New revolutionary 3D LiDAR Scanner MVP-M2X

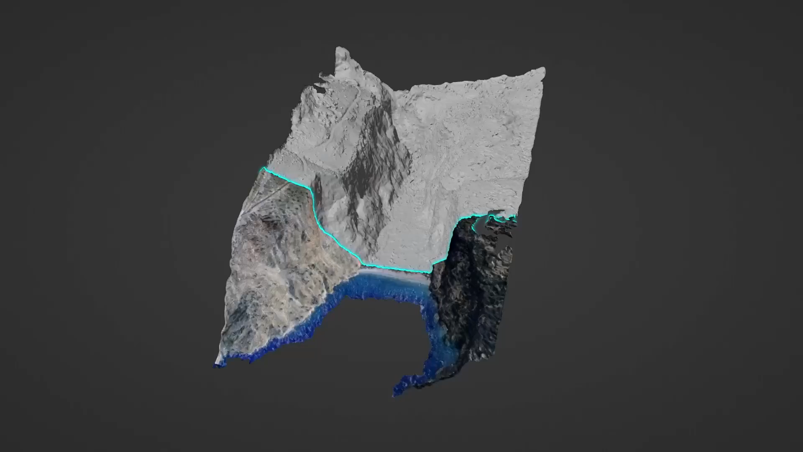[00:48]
It has an IP64 rating, indicates protection from total dust ingress,
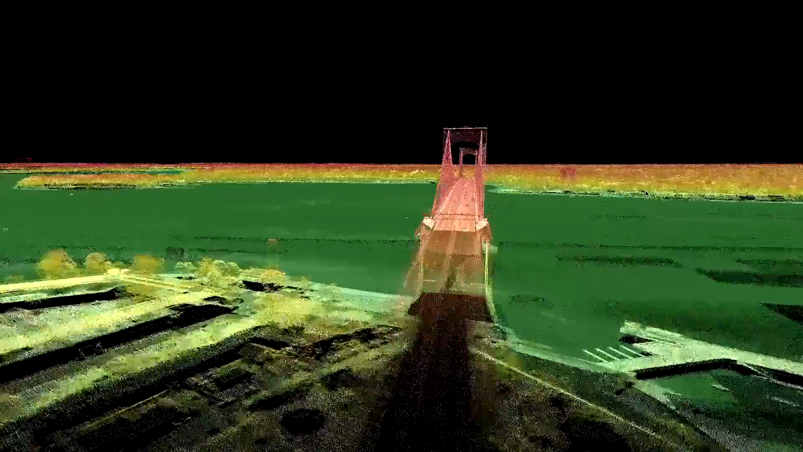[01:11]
and high-resolution panoramic image data, Metaverse Painter or MVP for short is your most efficient partner in. Terrain Mapping
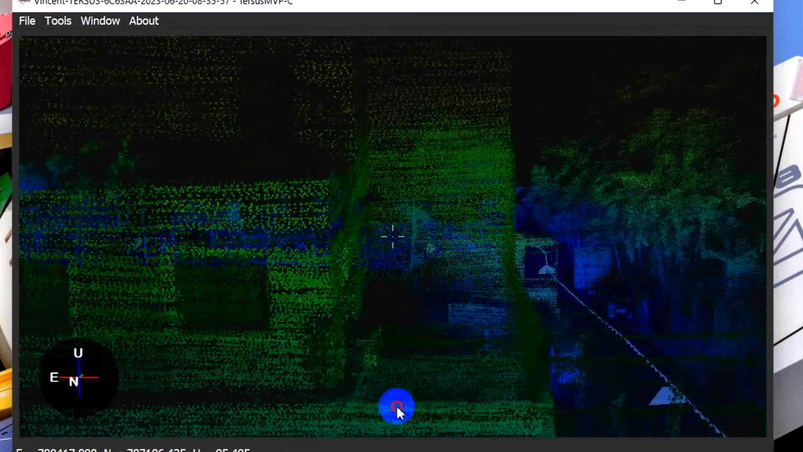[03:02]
The opportunities are impressive, as you can also use these three in one mobile scanning device through Vehicle Mount